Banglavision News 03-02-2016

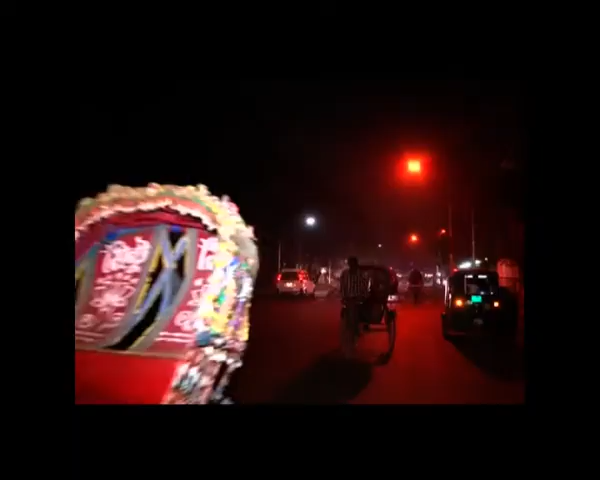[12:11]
প্রতিদিনের মেলা ভাঙার সময়টাতে বইমেলার নিরাপত্তা জোরদার করতে এবার মেলা শুরুর আগ থেকেই বলা হয়েছে মেলার আশপাশের সমস্ত সড়ক বাতি ঠিক থাকবে।
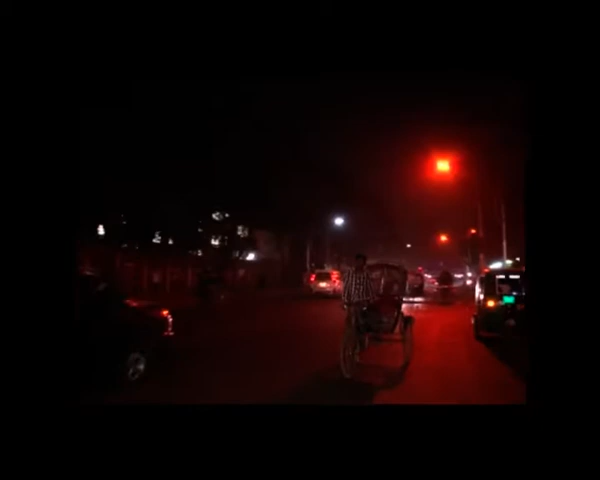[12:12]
অথচ মেলার দ্বিতীয় দিনেই মেলা থেকে শহীদ মিনারের দিকে সড়কে বেশ কয়েকটি ল্যাম্পপোস্টে সড়ক বাতি জ্বলেনি।